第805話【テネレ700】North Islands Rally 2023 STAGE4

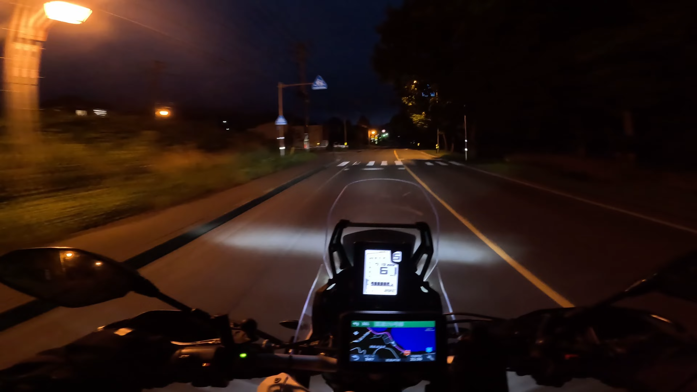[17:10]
ご苦労さん会がディナーであったんですけど、まあ、途中まで食べたんですけど、7時13分ですね。7時までは食べたんですけど、もう出ようと、2時間あったら小樽まで行けるんですけどね。ただまあちょっとゆっくり、行かんとあれなんで、3時間前に出ました。えらい霧が出てきたぞ、これ
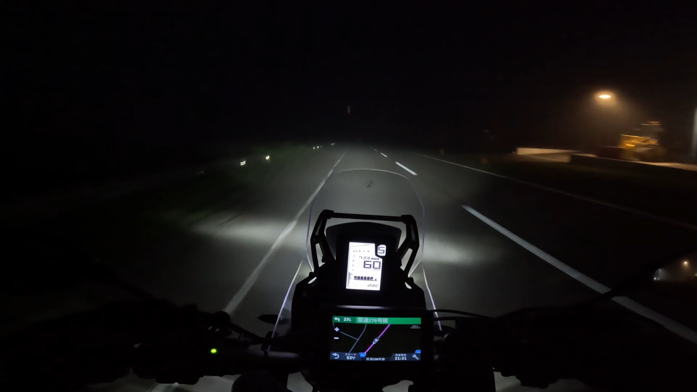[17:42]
やばい、これは危ないんちゃう。まあ時間ちょっとね、早めに出てきてよかった。こんなんさ、まあもともとぶっ飛ばすはへん、ぶっ飛ばせえことしませんけど、今の気温はね、21度です。だからまあ当然ちょっと寒いぐらいの感じかな。